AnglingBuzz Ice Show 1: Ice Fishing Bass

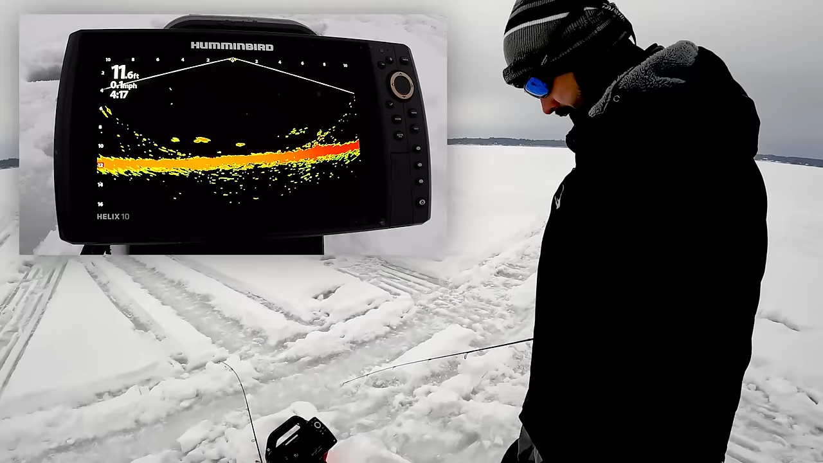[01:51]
On screen: depth 11.6 ft
There it is. Got him. Boy, is that subtle or what? Smallmouth bass can be tricky through the ice, but once you find them, they're usually stacked up.
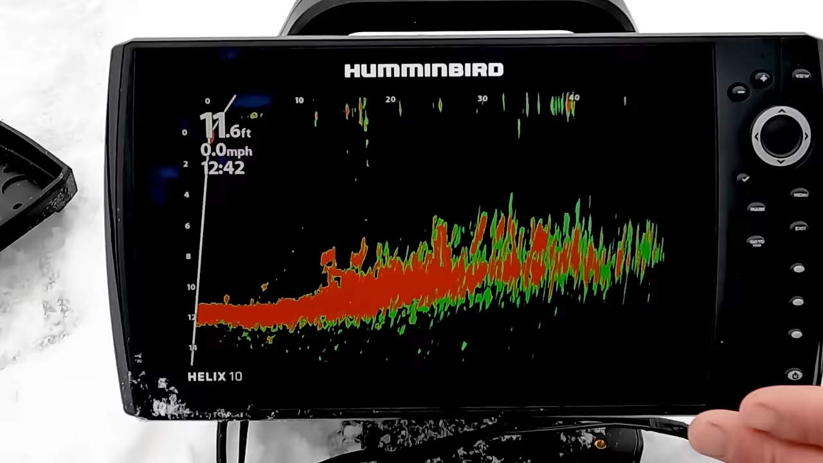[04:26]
On screen: depth 11.6 ft, speed 0.0 mph
And also I'm seeing little schools of minnows and bass, so it's pretty crazy. If you look right here, 15 feet in front of me, I've got a great weed edge. It actually looks like there's a bass. Oh, he's moving, he's going back into the cover. That's just right next to the thickest clump of weeds here, so imagine that, the fish are right on the weed line.
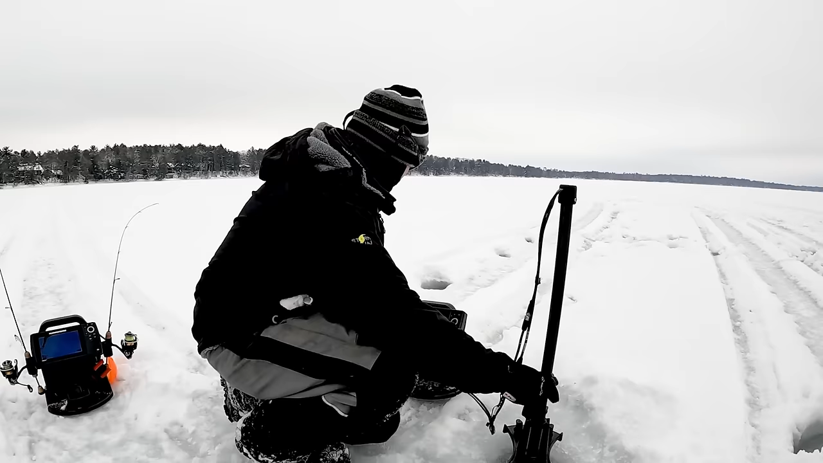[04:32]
And as I scan up this way, it gets a lot shallower, the weeds get a lot thicker,
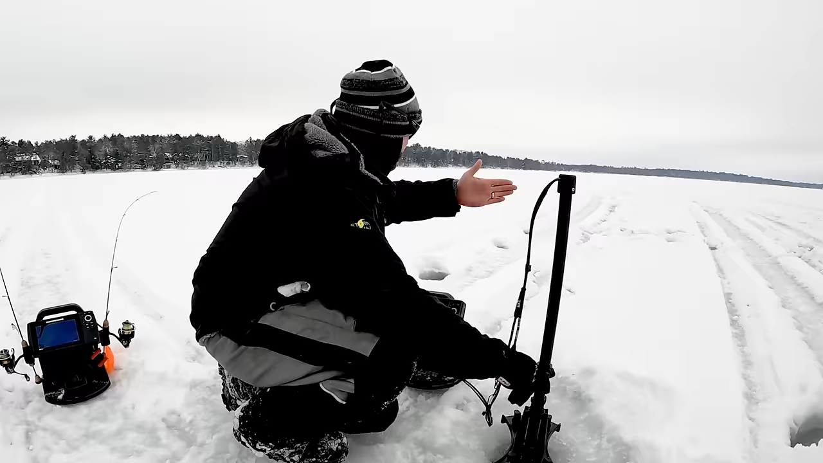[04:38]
but just looking in this direction in front of me,
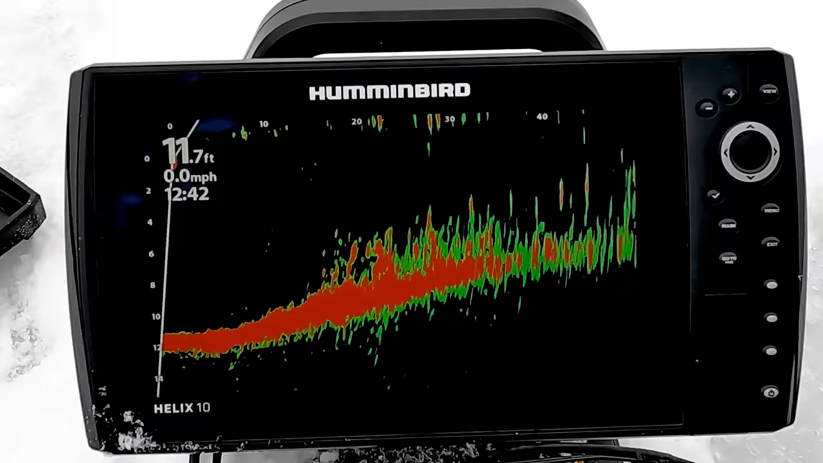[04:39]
On screen: depth 11.7 ft, speed 0.0 mph
yep, there's a nice little chunk of weeds 15 feet this way that I can see some bass.
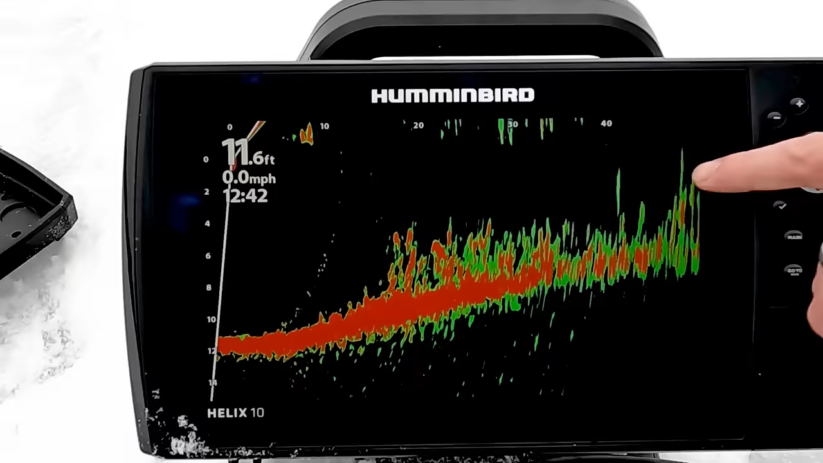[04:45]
On screen: depth 11.6 ft, speed 0.0 mph
So I'm gonna go jump ahead and go try to catch some largemouth bass, and I'll share with you how I catch them.
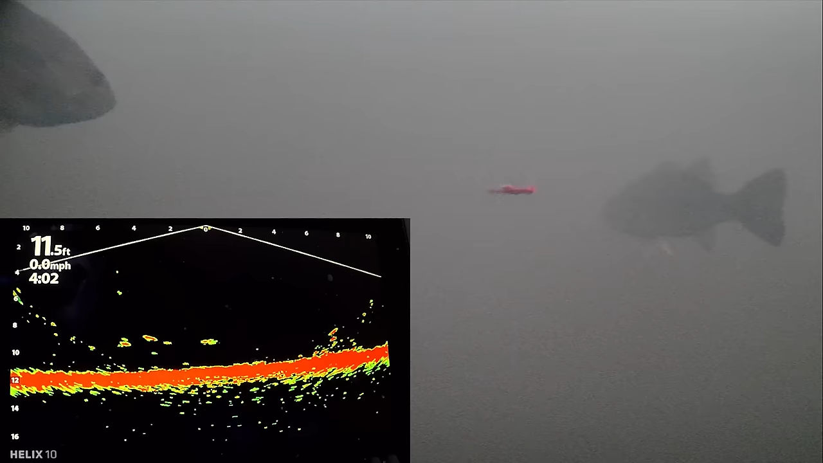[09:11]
On screen: depth 11.5 ft, speed 0.0 mph
Just got denied by two fish.
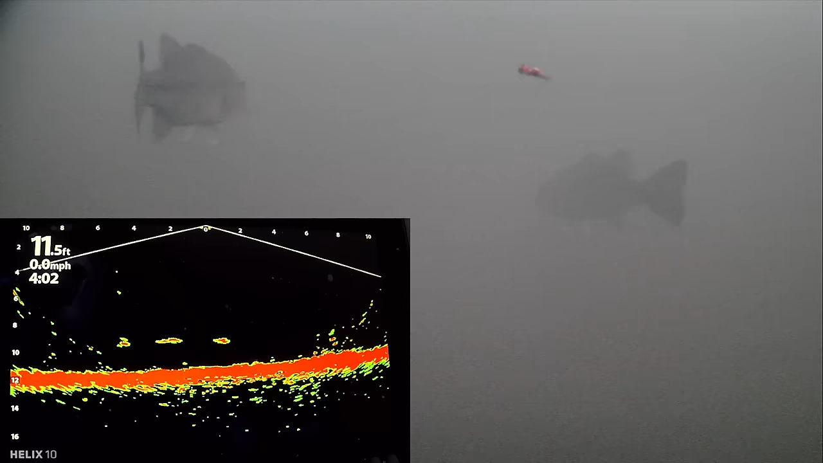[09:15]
On screen: depth 11.5 ft, speed 0.0 mph
Yep, it was cool. I saw him on the camera. I saw him on live.
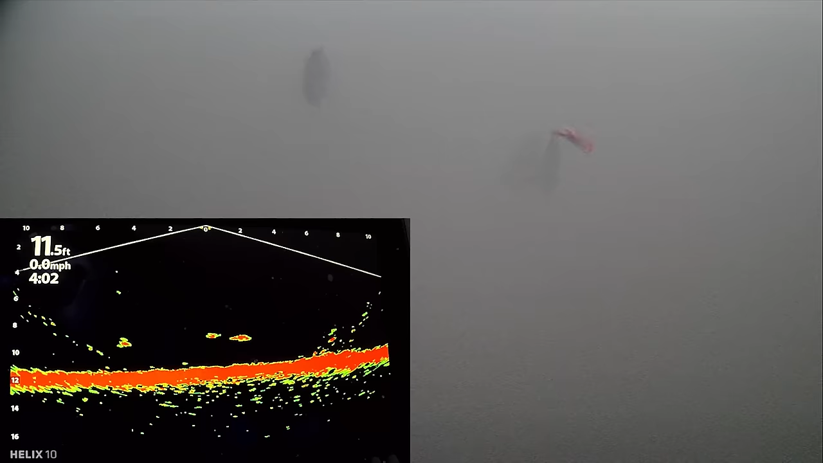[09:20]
On screen: depth 11.5 ft, speed 0.0 mph
This live imaging is hands down the most impressive technology that I've seen come along in fishing since mapping.
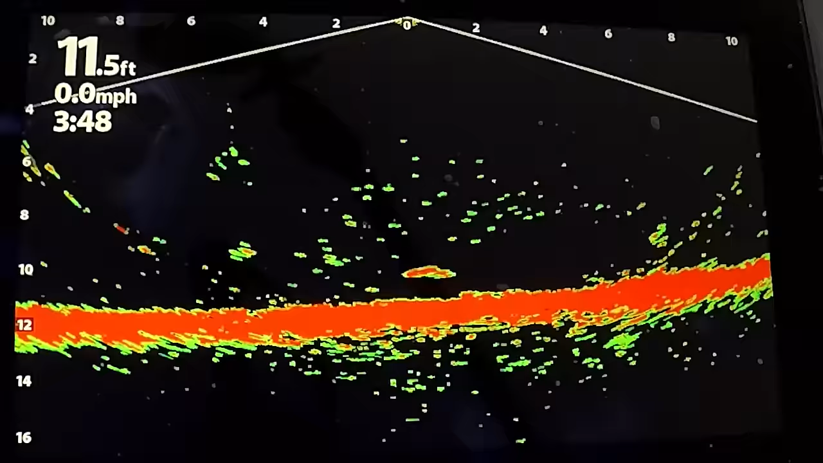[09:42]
On screen: depth 11.5 ft, speed 0.0 mph
You can see the number of fish. You're not just watching something as it's represented in a vertical column. You're seeing it nearly three-dimensionally, and so there's just so much to learn in that regard. Now, I have two units out here, however. This Live unit is great for finding fish.
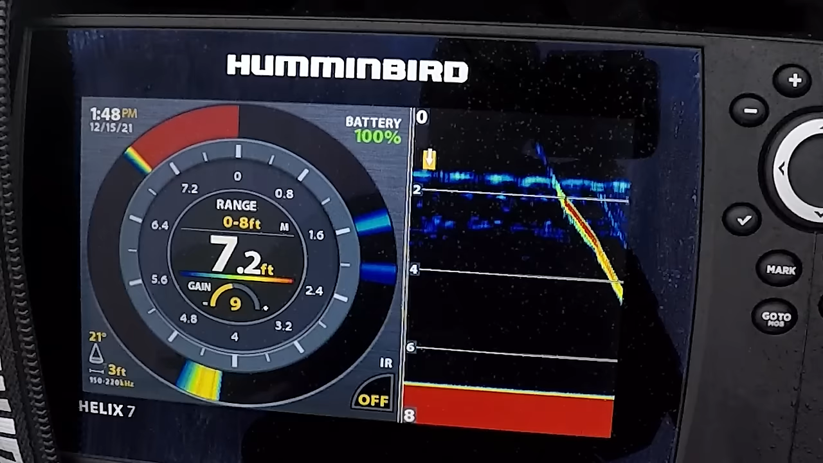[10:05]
On screen: depth 7.2 ft
That way I can, it's a lot easier to be mobile with that one, but really, ooh, here's a bass right here.
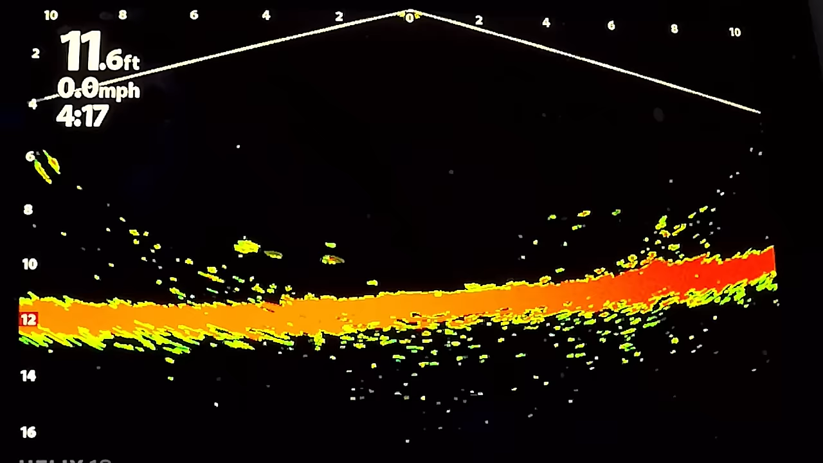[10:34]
On screen: depth 11.6 ft, speed 0.0 mph
It is just absolutely stunning what you can see, what you can learn. It's an amazing, amazing piece of technology. Just slithering right below. We're not gonna make a move, or are you gonna make a move? Oh, this one's turning around for it though. Right there, see him, he's coming.
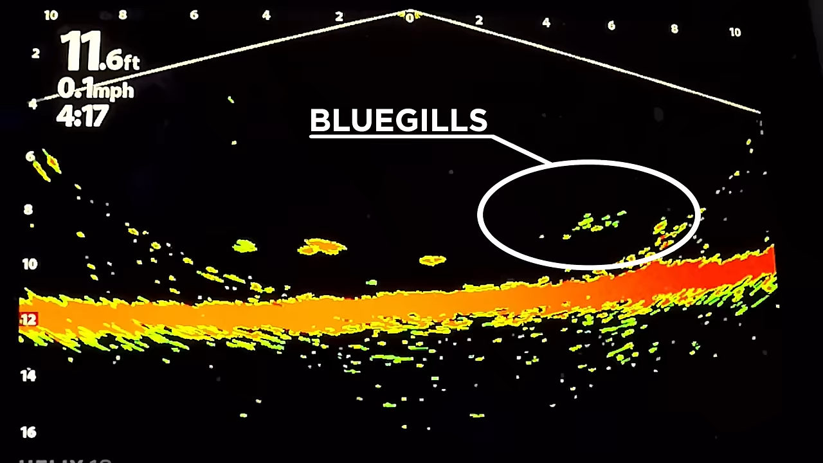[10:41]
On screen: depth 11.6 ft
And got him. That was cool. Swam by, investigated, then just said, you know what? That is just too tempting.